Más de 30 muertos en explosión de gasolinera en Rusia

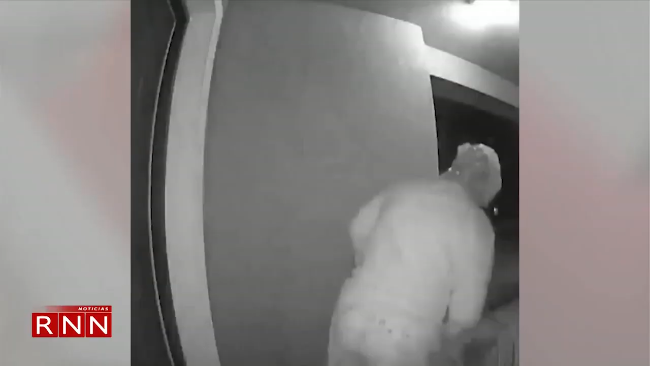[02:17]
Y una mujer se llevó una gran sorpresa cuando descubrió un oso cerca de la puerta de su casa en Estados Unidos.
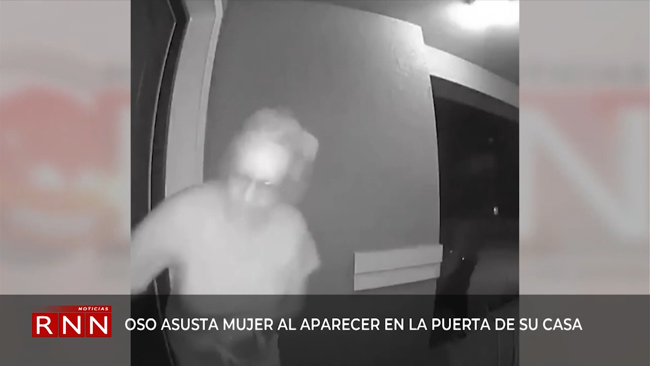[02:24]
La dama salió con un perro para averiguar qué producía unos ruidos afuera y se encontró cara a cara con el animal que estaba hurgando en la basura de un vecino. Afortunadamente, nadie resultó herido. En las internacionales, es Karelet Guichardo, RNN.